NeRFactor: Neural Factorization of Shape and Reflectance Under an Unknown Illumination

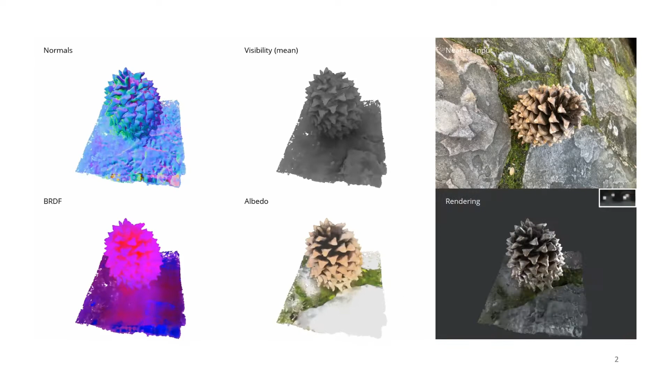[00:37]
or relight the scene with an arbitrary light probe.
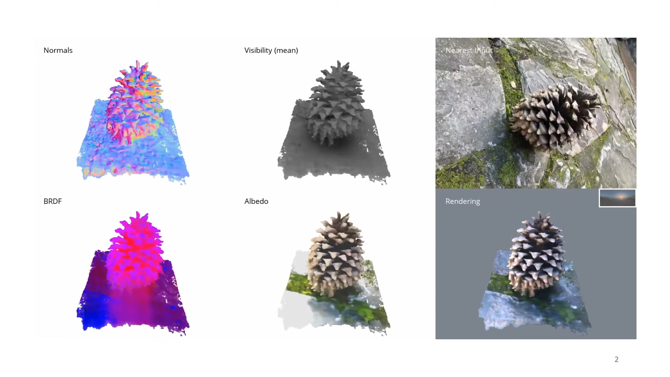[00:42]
Given the same data, a set of images, we can train a neural radiance field, or NeRF.
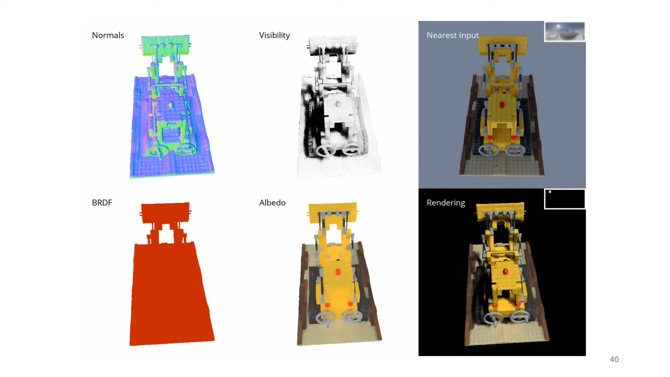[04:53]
Note how the normals are smooth and yet detailed. And how the albedo is shadow and shading-free.
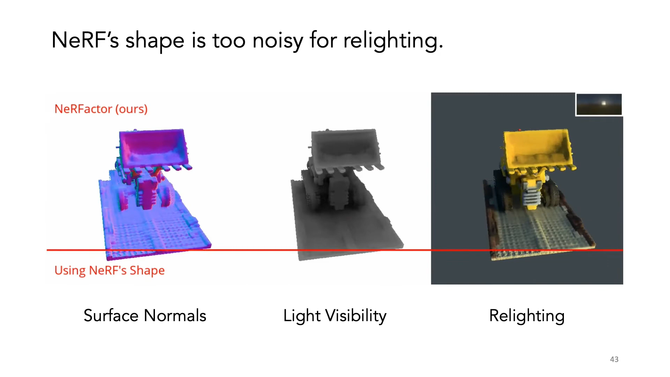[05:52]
Here we ablate the smoothness regularization, showing how noisy everything is without it.
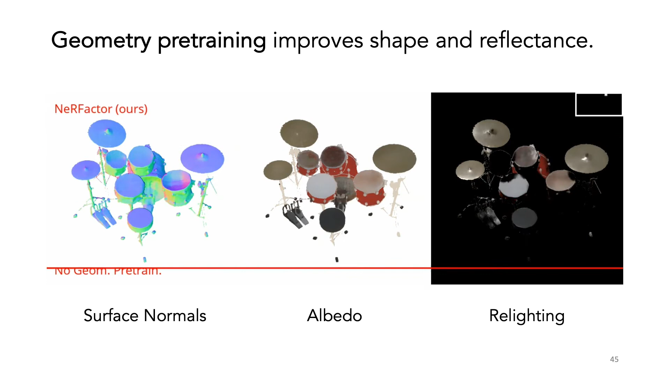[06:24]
We portrayed the normal and visibility MLPs to prevent the albedo and BRDFs from attempting to explain away shading and shadows.
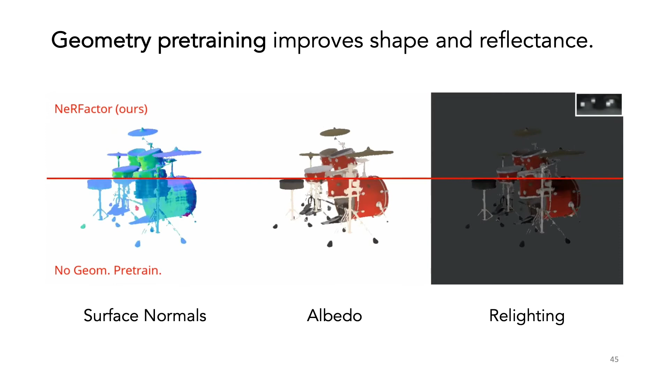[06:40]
Here we show how this geometry portraying improves both shape and reflectance. We can also replace the learned BRDFs with micro-facet BRDFs and have the MLP predict the roughness parameter.